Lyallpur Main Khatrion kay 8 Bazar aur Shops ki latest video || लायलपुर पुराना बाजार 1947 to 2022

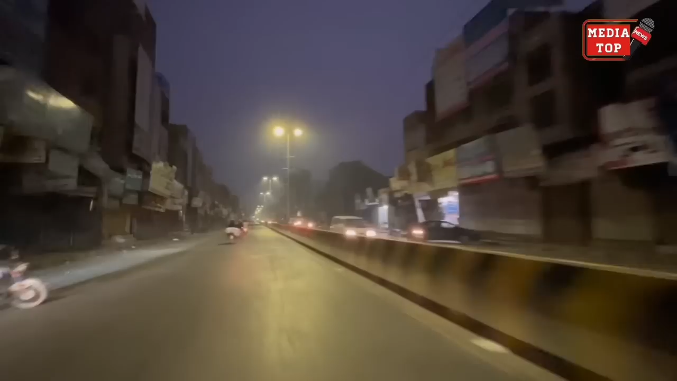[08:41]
دیکھ سکتے ہیں جناب آپ کے لئے بہت محنت سے یہ ویڈیو تیار کی ہے تاکہ آپ تھوڑی سی عرصے میں فیصلہ باد کے بزار دیکھ سکیں وہاں پر اپنی دکانے پہچان سکیں اور میں آپ کو شام کا ویو اس لئے دکھا رہا ہوں کہ میری ساری ویڈیو دن کی ہوتی ہیں تو یہ تھوڑی سی شام کا ٹاچ بھی آپ کو دے دیں پاکستانی پنجاب کی جو